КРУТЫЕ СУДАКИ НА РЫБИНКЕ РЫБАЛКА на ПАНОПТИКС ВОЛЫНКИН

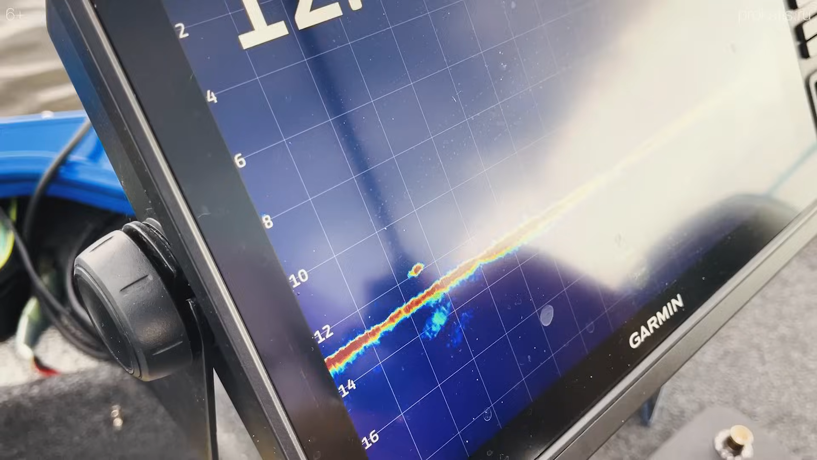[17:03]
Кстати Так вот Сом выглядит Большой Длинный Сейчас он Да Сейчас он В другом Луче Да Маленький А так мы тут Видели Метра полтора Наверное Видели Да
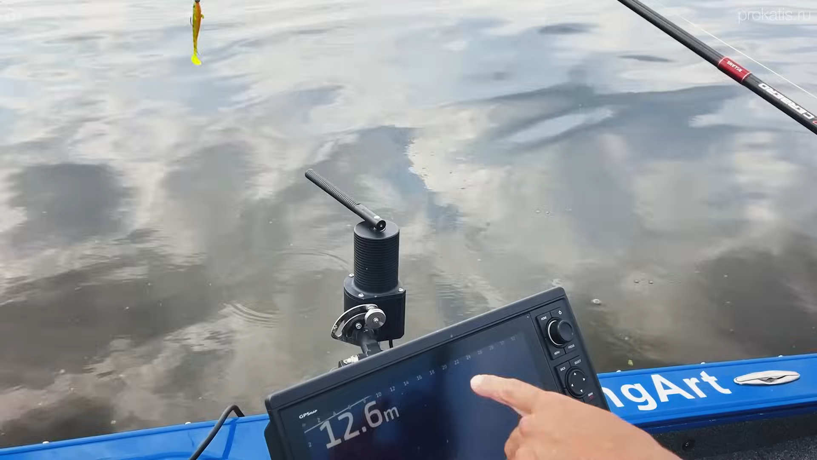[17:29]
On screen: depth 12.6 m
экране Мы его Немножко Переднюю часть Датчика Задираем Вверх Ну Видим Смлет Благодаря Креплению
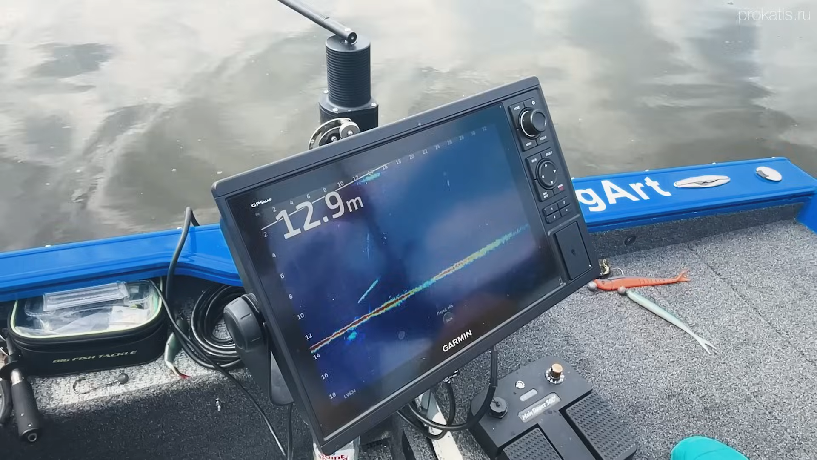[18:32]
On screen: depth 12.9 m
Линия Дна При Ловле Пелагика Особого Значения Не имеет Сейчас Посмотрим Как Приманка При Падении Отображается Да Вот Прям Характерный Такой
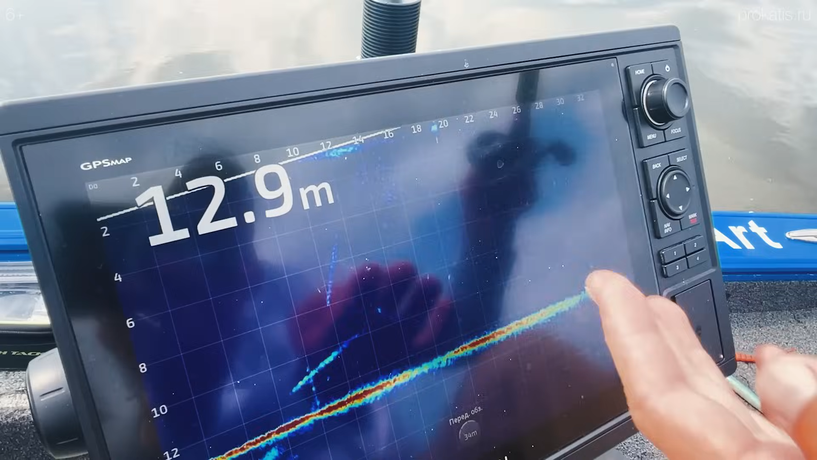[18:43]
On screen: depth 12.9 m
Плюх Плюх Вот это Кавитация Пузырьки Все это видно И до сих пор Даже
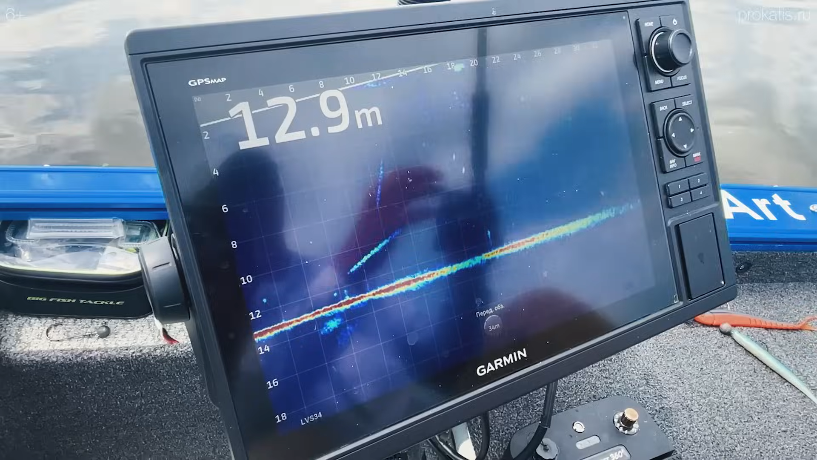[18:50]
On screen: depth 12.9 m
Отображается То есть Мы видим Что попали
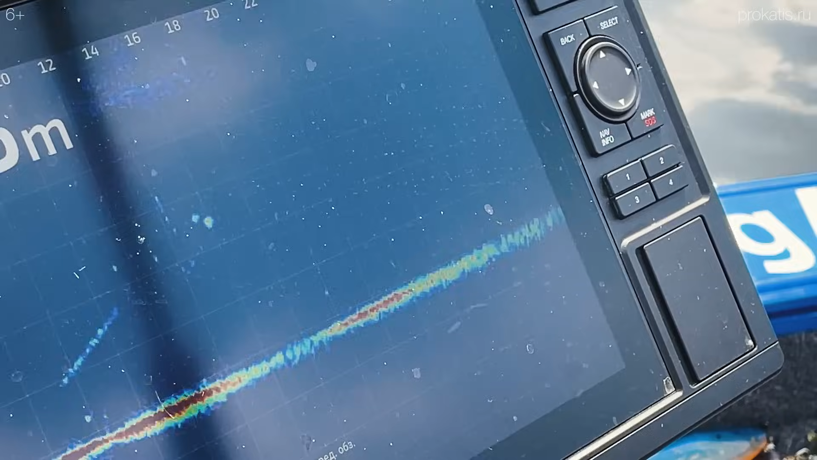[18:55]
Все Хороший Да Все Но он Может и дальше Пойдет Какая разница Да
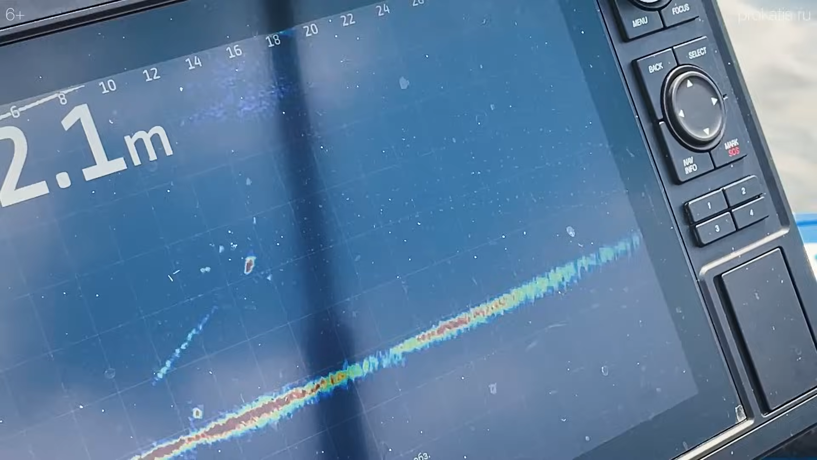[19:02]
Поставим Еще один Значок Что здесь Рыба есть